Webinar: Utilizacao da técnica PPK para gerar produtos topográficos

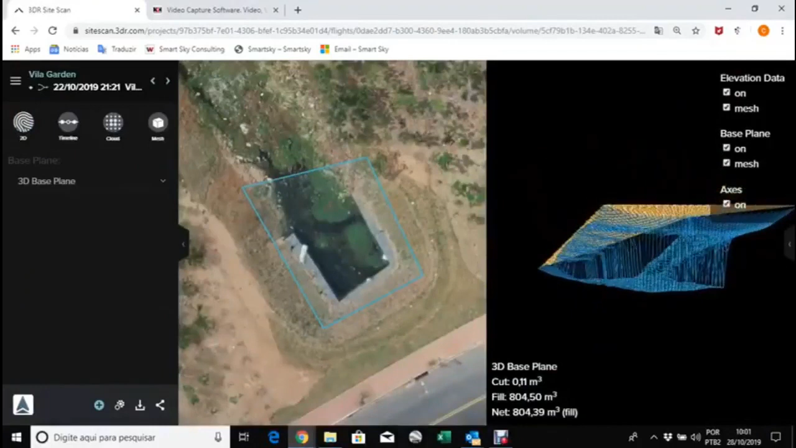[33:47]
Agora eu vou fazer uma comparação junto ao voo de vocês com o PPK embarcado. Como pode ver, o azul é nosso, o amarelo é de vocês. Encaixou perfeito, XY e Z.
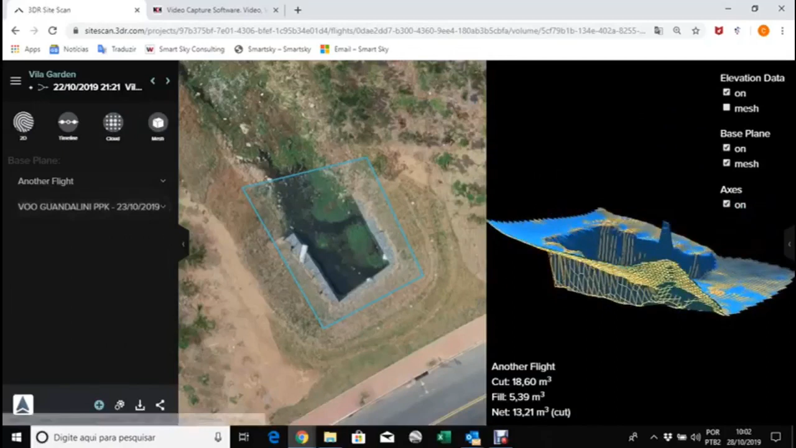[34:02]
Fora disso, podemos fazer um time-lapse para ver o XY aqui, ó.
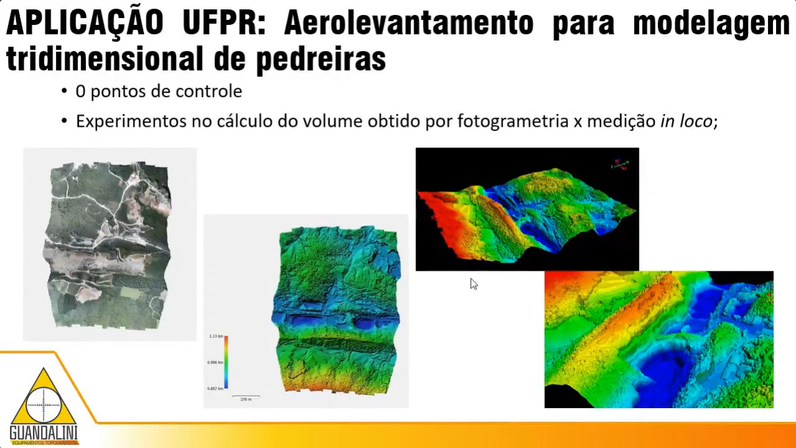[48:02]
Eles estão fazendo experimentos no cálculo de volume obtido por fotogrametria e a comparação de medição em loco aí, usando laser, INSS, estação, etc. E aí o que o PPK proporciona?
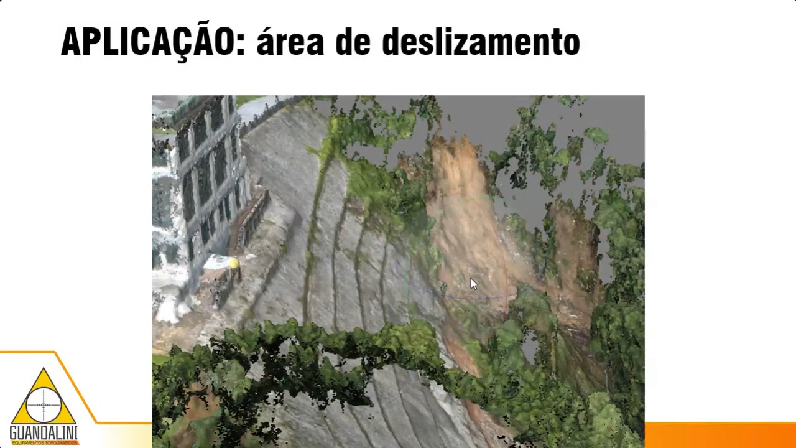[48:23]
Aqui uma área de risco também, isso é um trabalho que foi realizado no aterro, ele cedeu e também